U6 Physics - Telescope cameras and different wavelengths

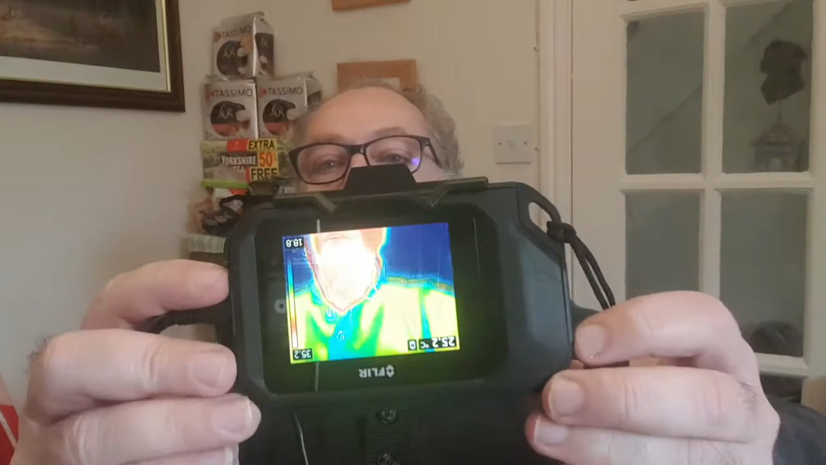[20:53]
okay so there we go so
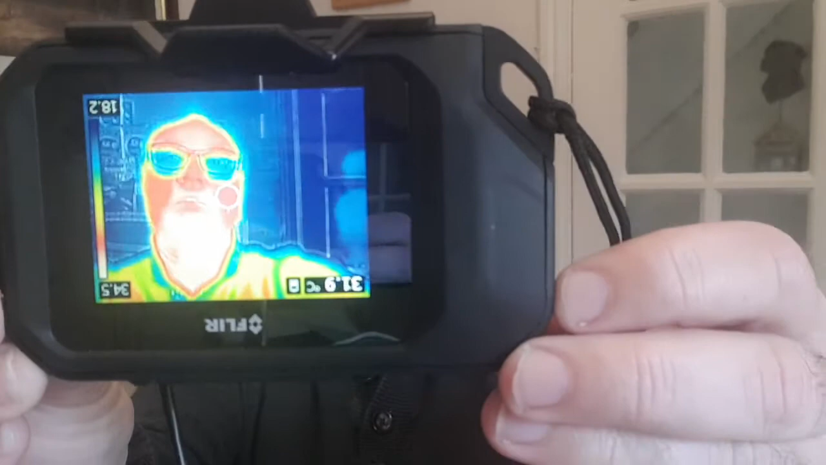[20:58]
On screen: spot 31.9°C
i think you can see okay you can see me there um so there's different colors there for the different
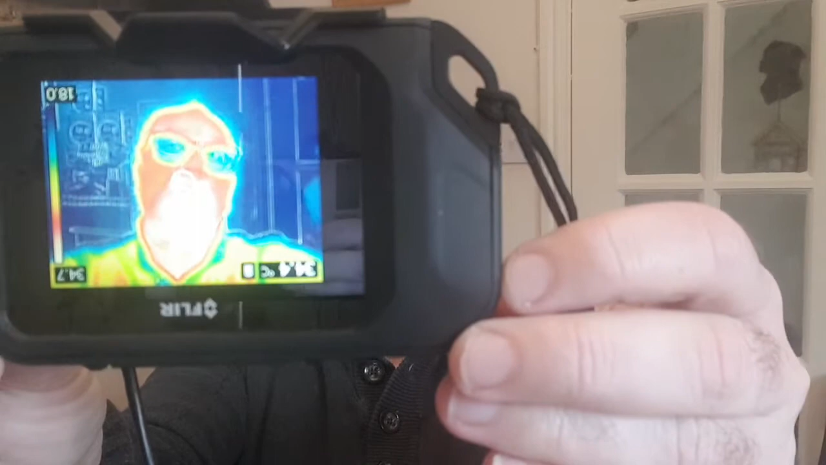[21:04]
um amounts of infrared radiation that i'm giving off um you can see that my glasses are colored blue um that's because um obviously my glasses are
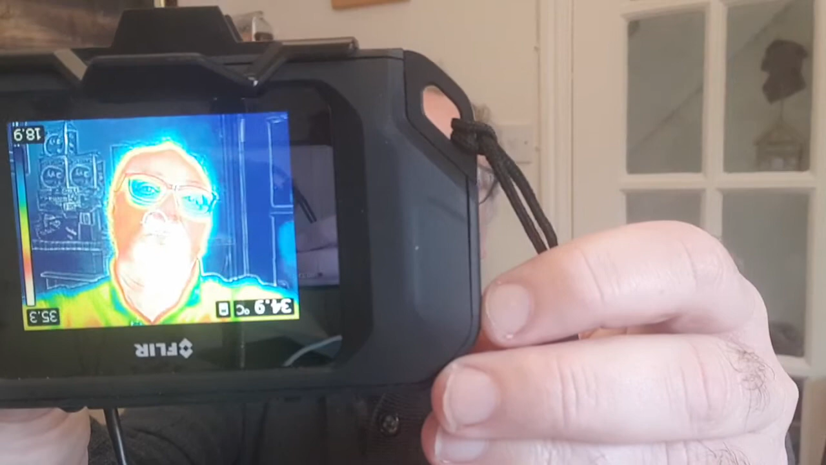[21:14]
On screen: spot 34.9°C
cooler than the rest of my face so it's giving off less infrared um the the
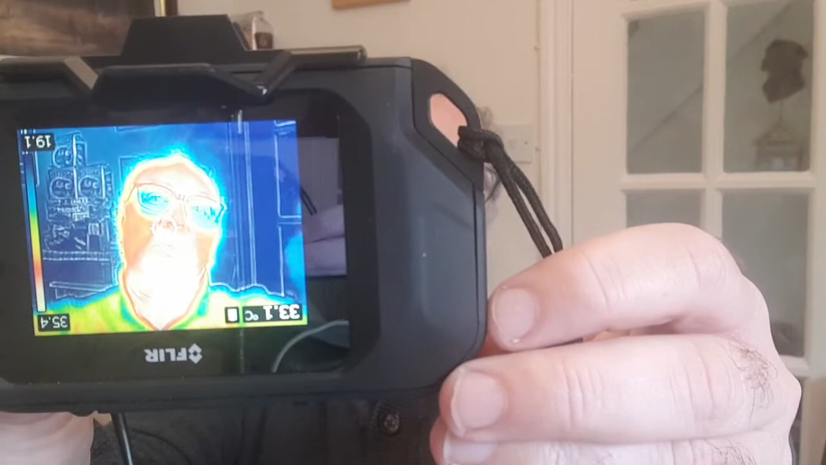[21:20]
On screen: spot 33.1°C
white areas are the hottest so you can see probably cheeks and forehead are probably hotter my
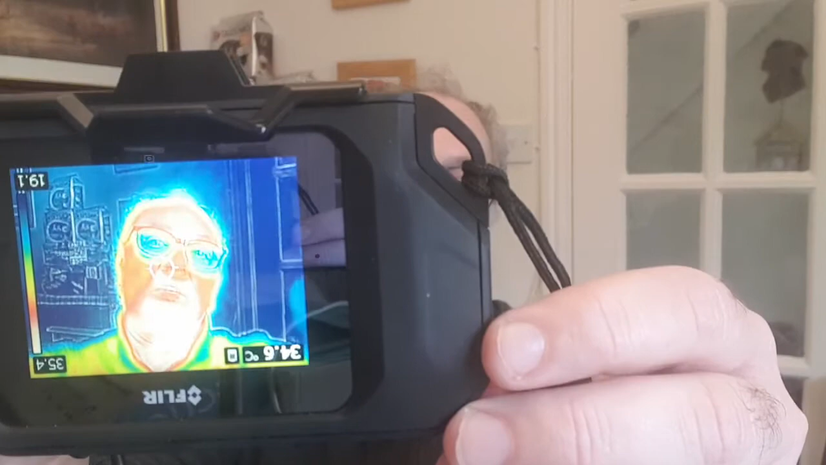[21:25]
On screen: spot 34.6°C
nose is probably slightly cooler so um obviously that's that's my face but you
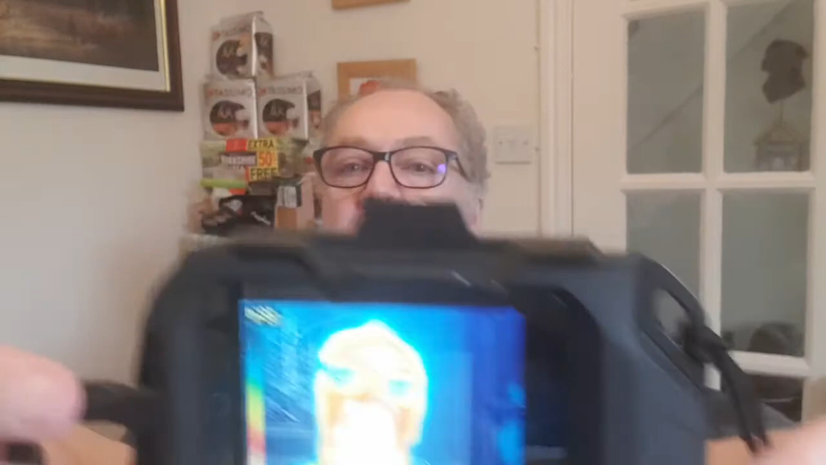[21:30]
know do the same thing for the universe and you'll be essentially looking at objects that are giving off heat energy in the universe so you'll be looking at warm areas so that's uh that's observing in the infrared